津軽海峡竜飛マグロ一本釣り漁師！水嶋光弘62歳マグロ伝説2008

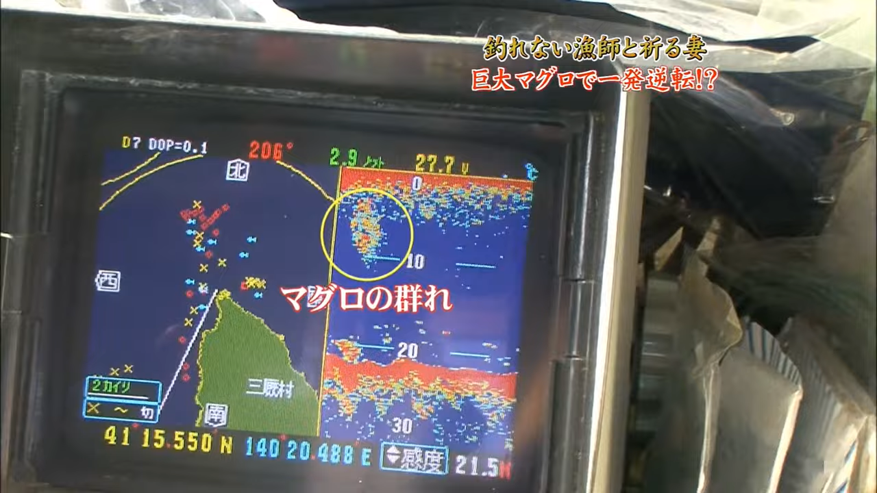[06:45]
On screen: speed 2.9 kn
久しぶりの漁影に胸躍らせながら水島は暖房を放り込んだ。まさに祈るような気持ち。